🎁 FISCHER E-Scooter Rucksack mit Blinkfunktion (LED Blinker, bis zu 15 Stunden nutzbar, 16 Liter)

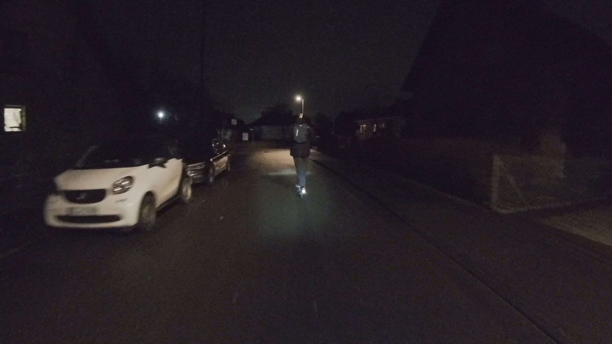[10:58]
Aber wenn ich ein bisschen weiter weg bin, dann wird es trotzdem ganz schön schwierig zu erkennen